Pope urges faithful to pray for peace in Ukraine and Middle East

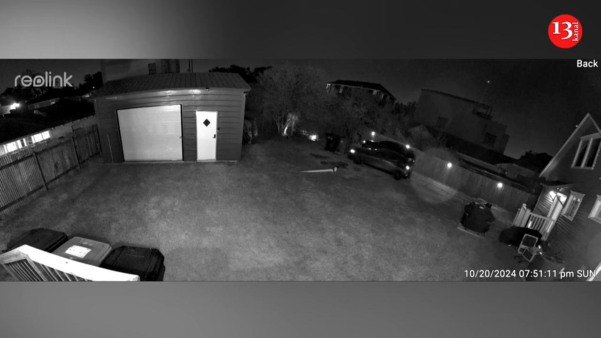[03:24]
A security camera about a half mile away caught the moment when a tour helicopter crashed into a Houston radio tower and burst into flames, killing all four people aboard. Officials said the helicopter crashed just before 8 p.m. on Sunday in a neighborhood east of downtown. It had taken off from nearby Ellington Field. Officials said no one on the ground was injured. Some vehicles were damaged, but no nearby homes were. The National Transportation Safety Board says it's investigating the crash of the Robinson R-44-2 helicopter,